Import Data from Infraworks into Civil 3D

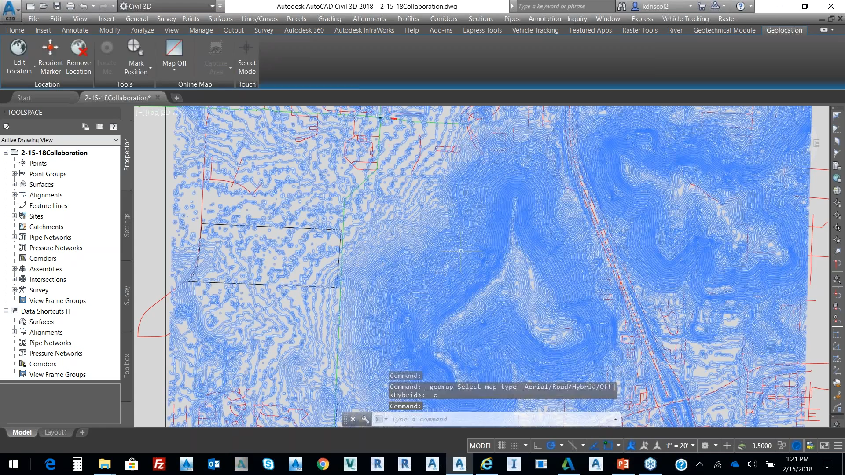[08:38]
And we'll look at that topo. And you can see it's brought in those two ponds from that topo. It's brought in a coverage area.
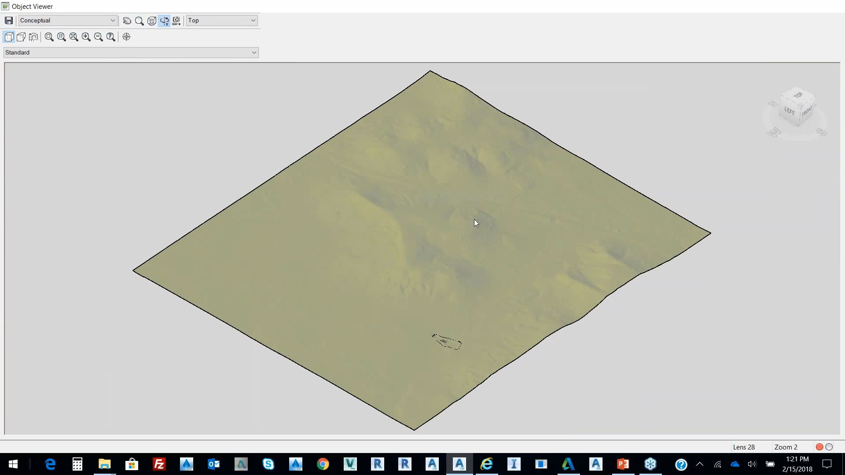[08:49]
So just some really quick things you want to be able to bring in. And then our alignment for our road.